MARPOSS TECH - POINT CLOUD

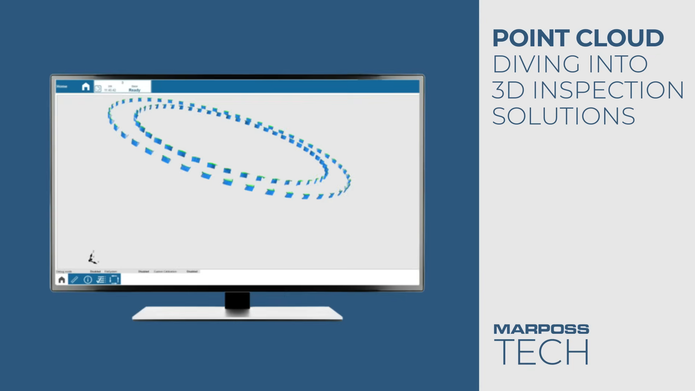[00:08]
They can usually be found where there is a 3D scanning of an object,
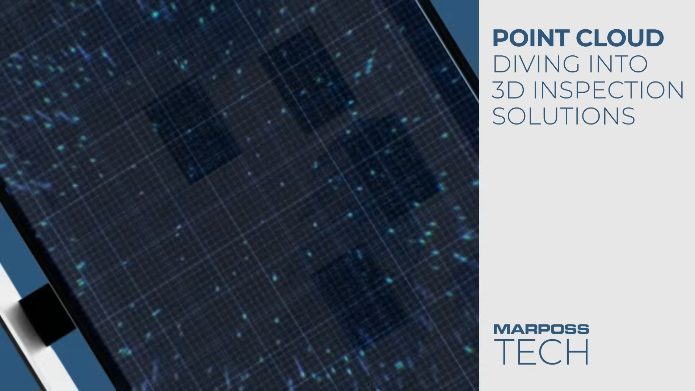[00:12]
and depending on the required accuracy, they can be more or less dense.
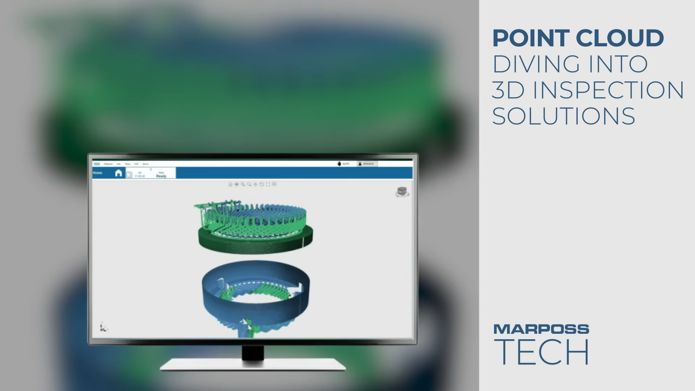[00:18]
Once the point cloud is generated, additional elaboration can be made, like filtering or surface reconstructions.
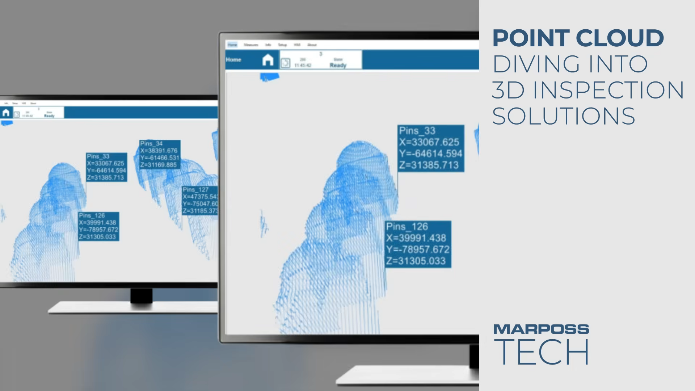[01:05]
And here, in this final step, is where Marpo's applies his complex algorithms,